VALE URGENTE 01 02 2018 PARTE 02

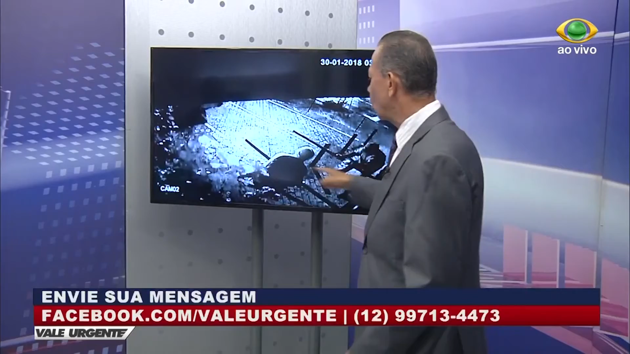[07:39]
Observe que os proprietários colocaram aqui uma barreira de ferro para evitar que esses delinquentes invadissem a propriedade dele. Não adiantou. Eles usaram a mente diabólica para maquinar e projetaram o esquema para invadir a sua propriedade.